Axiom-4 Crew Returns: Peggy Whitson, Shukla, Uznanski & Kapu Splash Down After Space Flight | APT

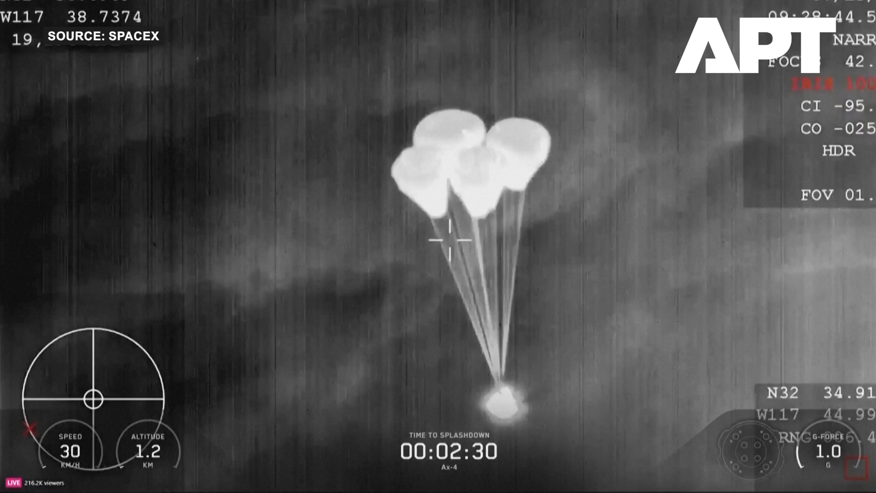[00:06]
And a half minutes out from Splashdown and our main chutes have deployed. Main chute descent rate nominal.
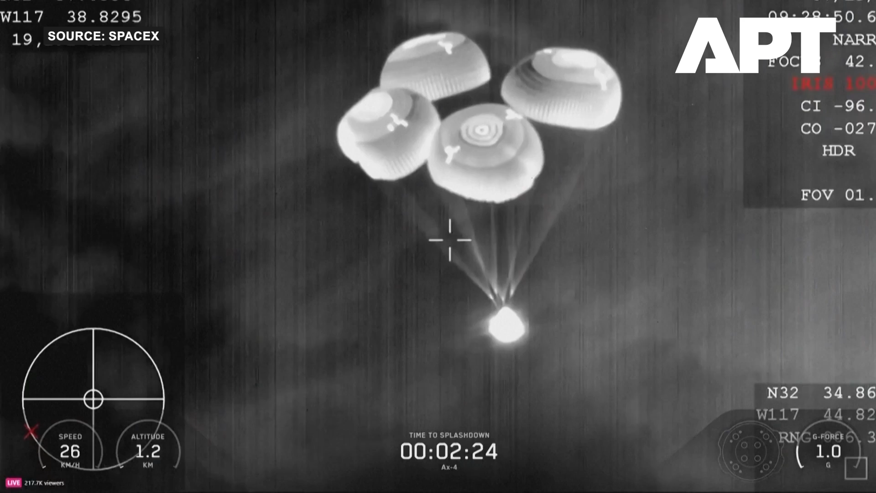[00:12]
The ocean there, Dragon is about to touch down in just a few seconds here.